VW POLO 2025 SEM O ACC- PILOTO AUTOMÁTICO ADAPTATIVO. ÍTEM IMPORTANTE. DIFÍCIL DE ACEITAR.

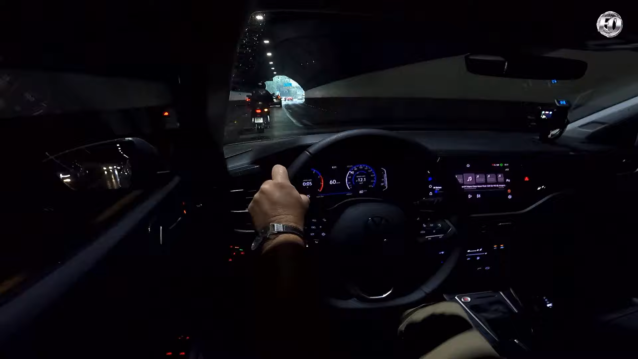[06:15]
No caso aqui Desse hatch Também tem o traseiro Olha só Saí do túnel Passei a segunda